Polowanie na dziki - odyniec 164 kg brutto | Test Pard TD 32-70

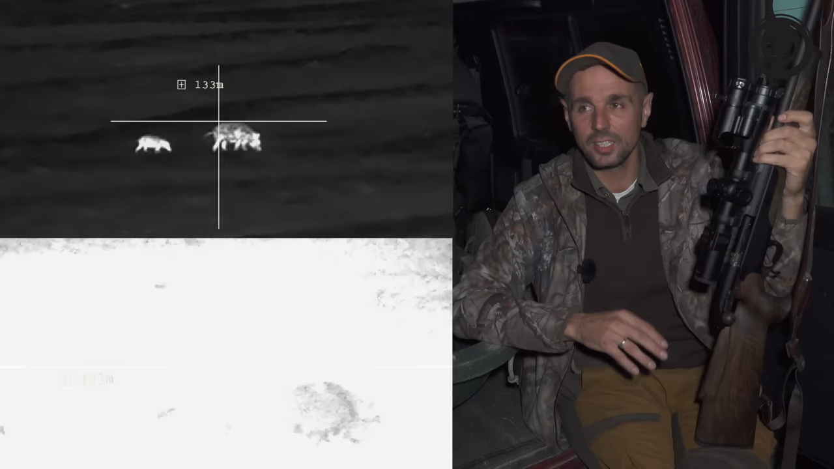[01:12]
Kilka nocy spędziłem w lesie, obserwując zwierzynę. Też upolowaliśmy parę dzików z tego. No, muszę Wam powiedzieć, że jestem zachwycony samym pomysłem. Bo urządzenia już znałem.
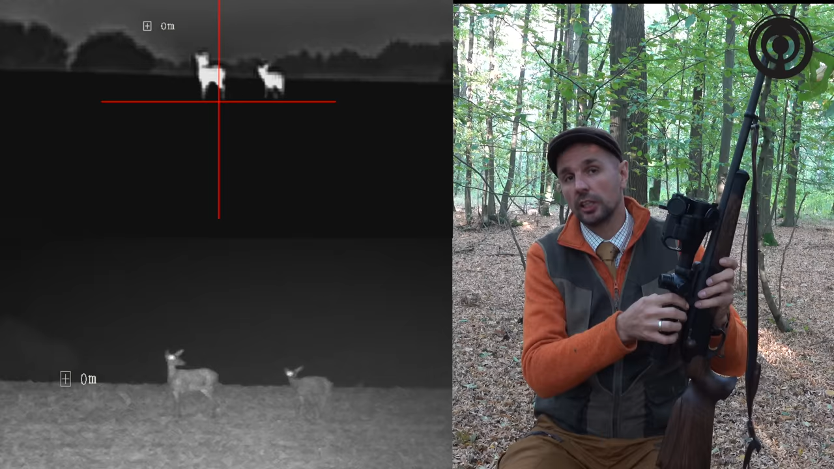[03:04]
Nie da się tego rozwiązać inaczej, bo to są dwie różnogniskowe, więc nie może być tak, że to sterujemy jednocześnie tym i tym. Wobec czego, w momencie, kiedy ja sobie celuję, to muszę albo tutaj jednym palcem,
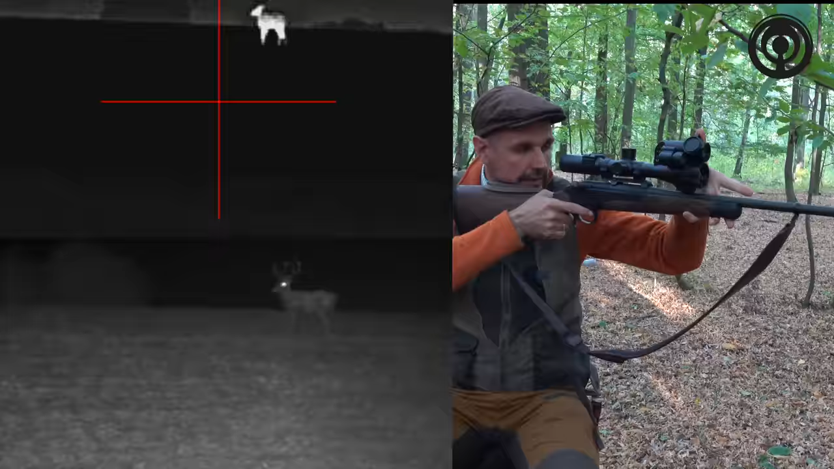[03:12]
mogę sobie noktowizorem sterować, albo tym samym palcem poniżej tego. Także ja jestem w stanie, trzymając nawet broń, bez problemu obsługiwać.
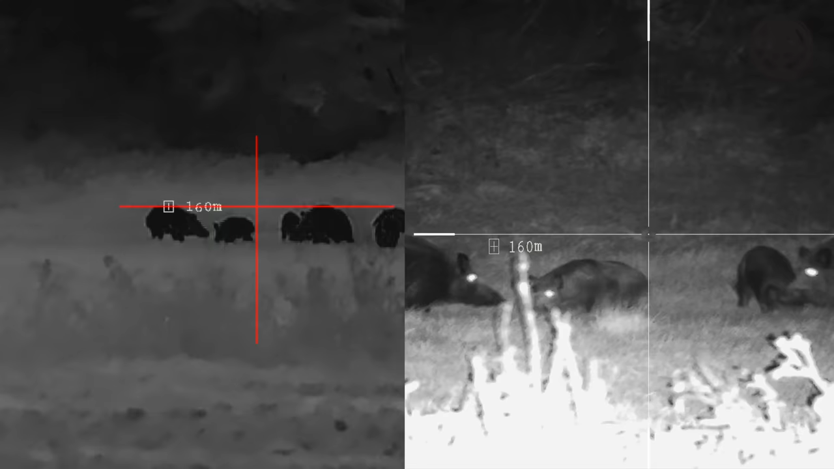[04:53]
Przekłada się to w praktyce w taki sposób, że mamy wybór między termo a nokto.
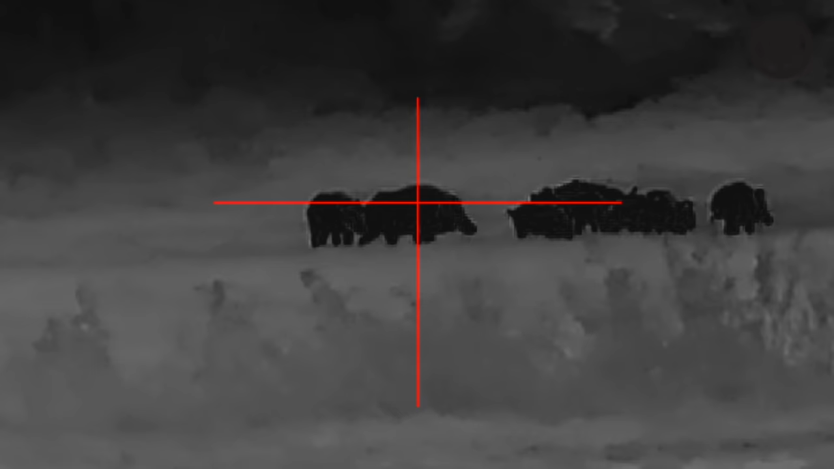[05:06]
Mało tego, w związku z tym, że są to różne obiektywy, mamy możliwość wyboru między szerokim polem widzenia, a bardzo wąskim.
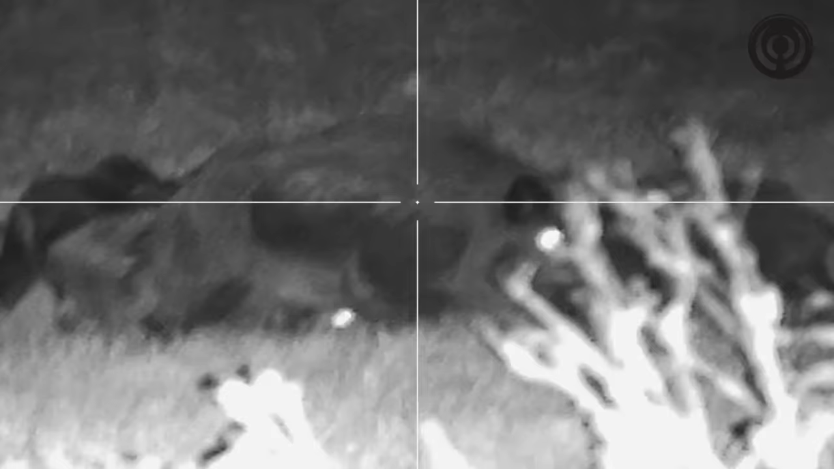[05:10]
To znaczy, między małym, a dużym powiększeniem.
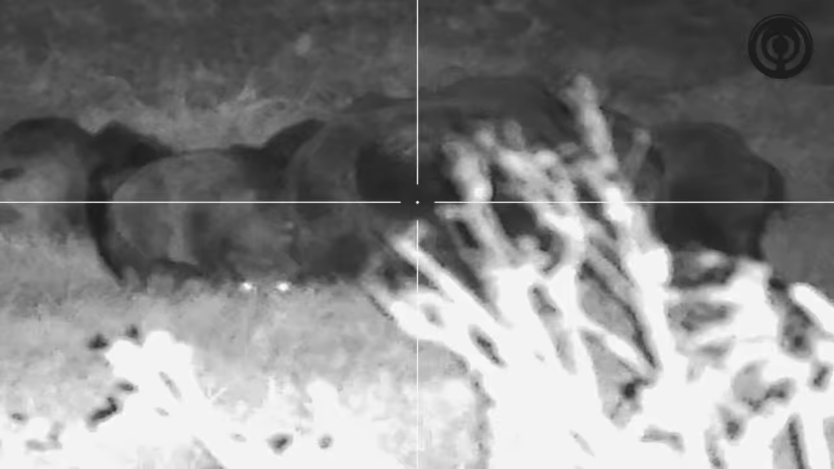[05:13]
Termowizor ma powiększenie optyczne, czyli to nominalne, 3, a nokto-wizor ma powiększenie 6,5.
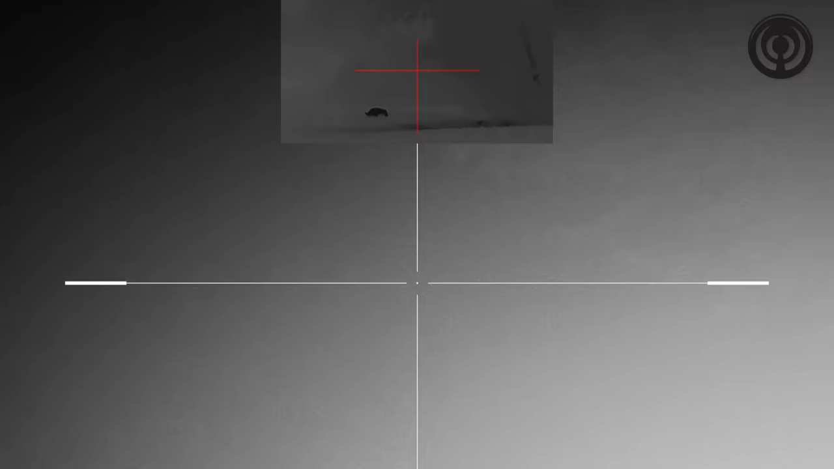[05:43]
jest bardzo duże i pozwala to na oddawanie precyzyjnych strzałów na dość duże odległości.
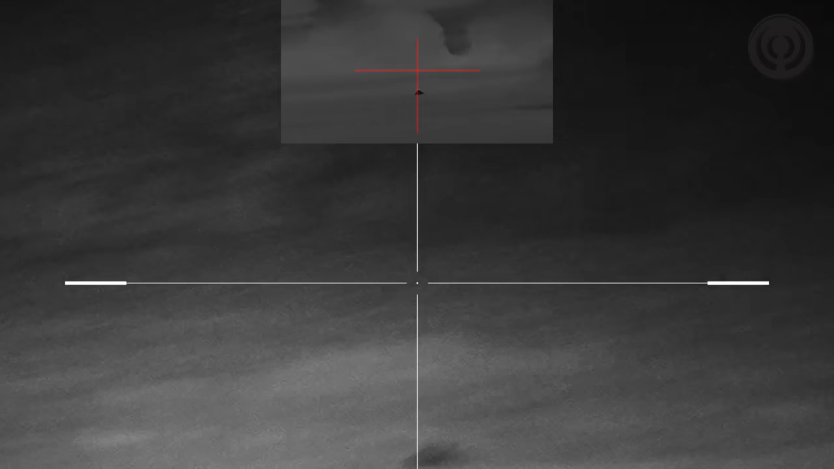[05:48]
Przy zastosowaniu odpowiedniego doświetlacza myślę, że to są setki metrów.
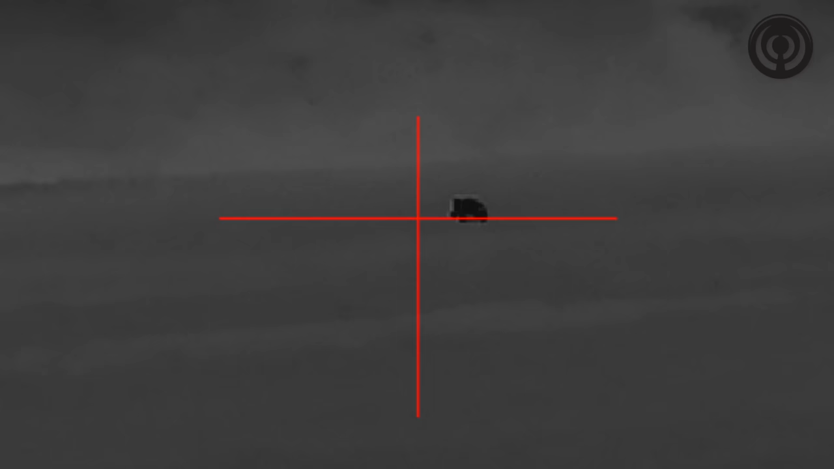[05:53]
Natomiast wiadomo, termo ze względu na swoje ograniczenia odnośnie pikseli i tak dalej,
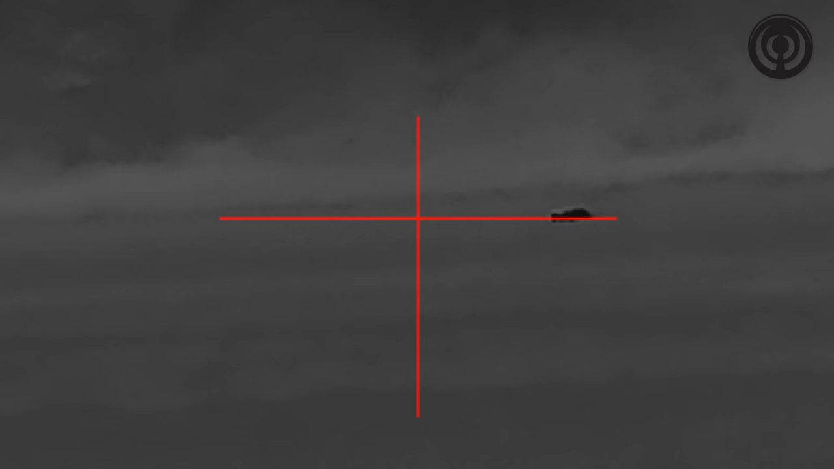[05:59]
no już dla mnie, ja wolę strzelać precyzyjnie z nokto.
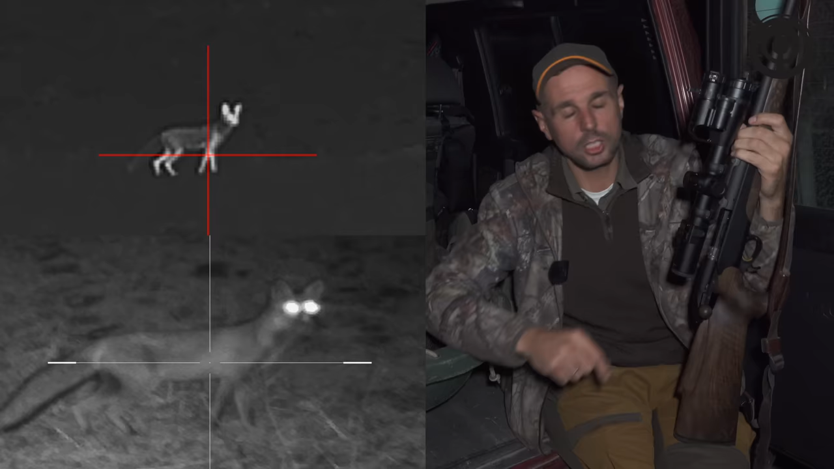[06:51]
przełączamy sobie jednym kliknięciem na nokto wizję i widzimy tego lisa idealnie, ponieważ z tej nokto wizji spokojnie na 200 metrów, na tą odległość, której wodą podawać,
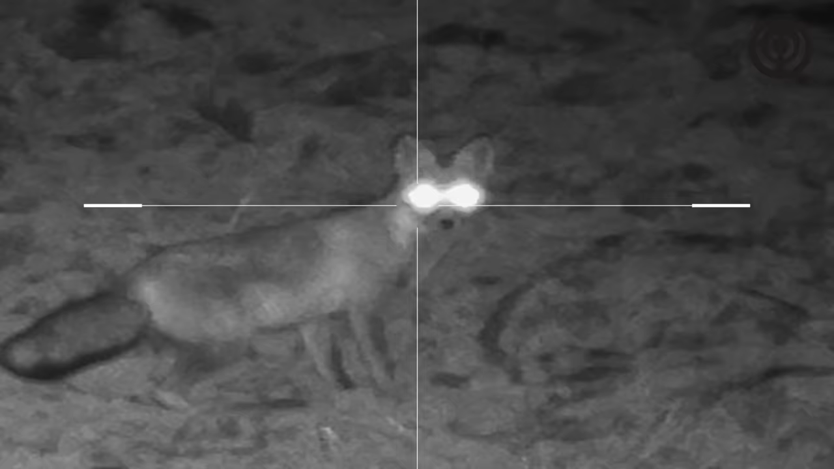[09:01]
Dodatkowo w noktowizji po strzale powstaje taka łuna biała,
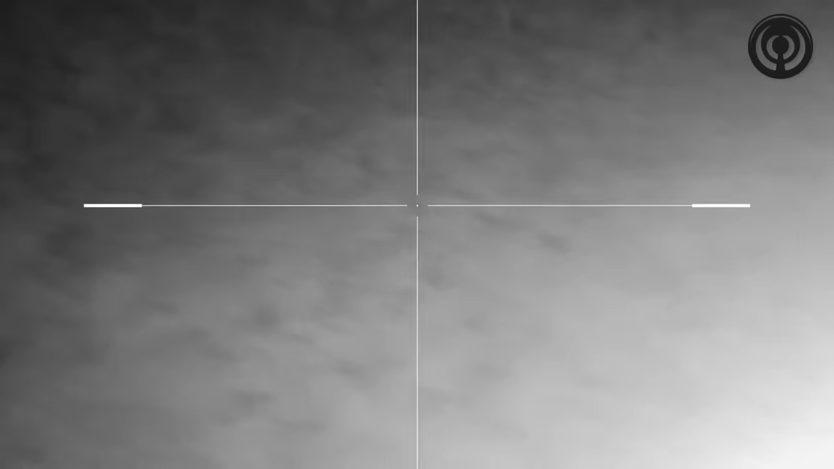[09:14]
Tutaj możemy sobie od razu przyłączyć na termo albo właśnie używając
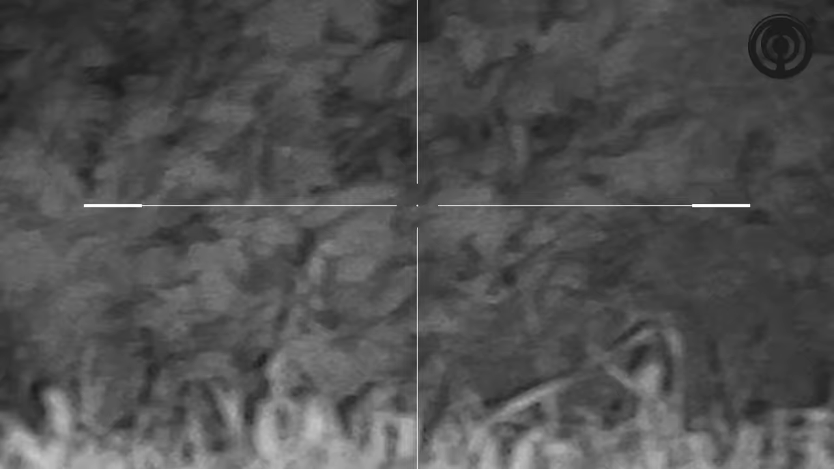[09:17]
funkcji picture in picture po strzale z noktowizji obserwować w termowizji. Rewelacja!
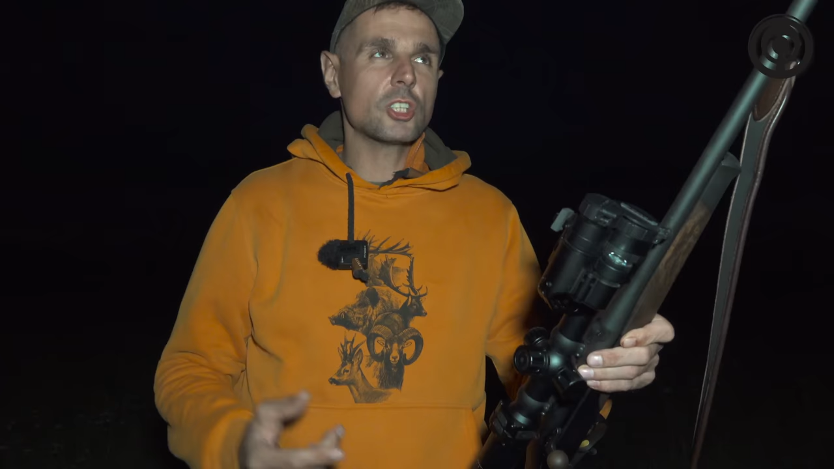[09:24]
Tylko to też trochę jest tak, że w niektórych warunkach, na przykład jesteście na otwartym polu, jest jakaś większa odległość, 100-150 metrów, chcielibyście dokładnie przyjrzeć się, jakie to jest zwierzę, klik i macie noktowizor.
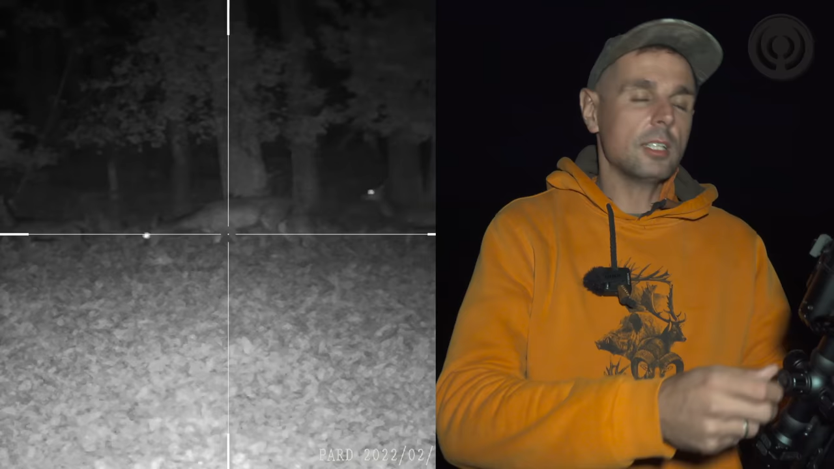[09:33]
Są sytuacje, kiedy jest gorsza pogoda, jakieś warunki pogodowe, jakaś wyższa trawa troszeczkę, czy zboże odbija to światło i wówczas o wiele, wiele lepsza jest termowizja.
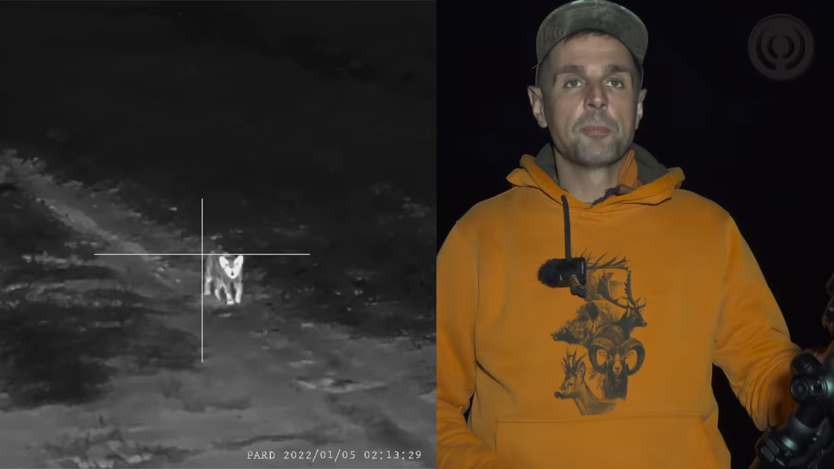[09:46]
Idzie do Was drapieżnik, patrzycie w termowizor i mówicie, kurczę, co to za drapieżnik? Przydałby się noktowizor, żebyśmy mogli podejrzeć, czy to aby na pewno jest list, co to w ogóle jest, bo bardzo często mamy wątpliwości. Ja przynajmniej, jak powiem na rapieżnik, jak coś do mnie biegnie, to w samej termowizji miałem dyskomfort,
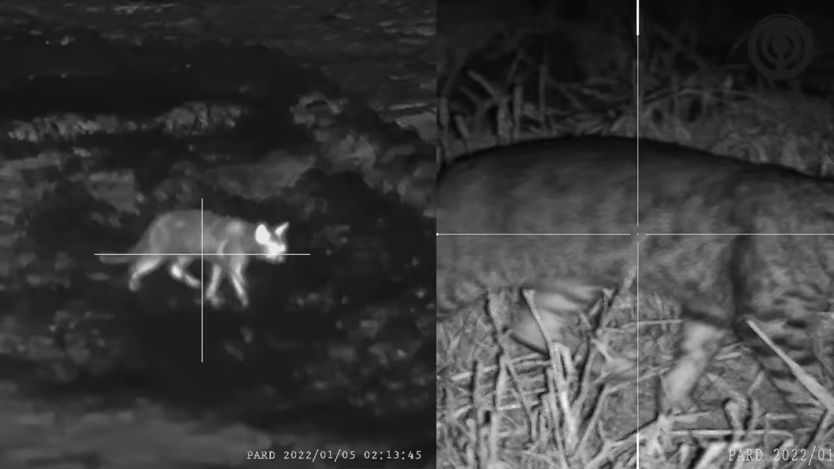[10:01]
bo nie miałem do końca pewne, że to jest list czy kot, dopiero gdzieś tam bliżej ustawił się, no dobra, widzę, że to jest to.